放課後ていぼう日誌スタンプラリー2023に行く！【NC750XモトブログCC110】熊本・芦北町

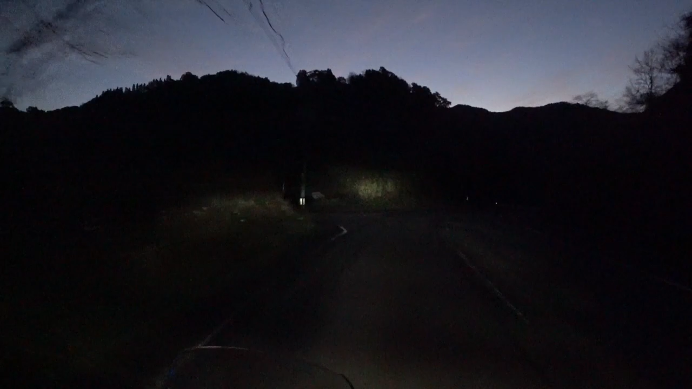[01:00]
久しぶりに来たから分かんないけど これ多分なんか違う気がするおー眩しい眩しいよ見えねーよこれでいいのかなんかすっげー裏道に通された気がする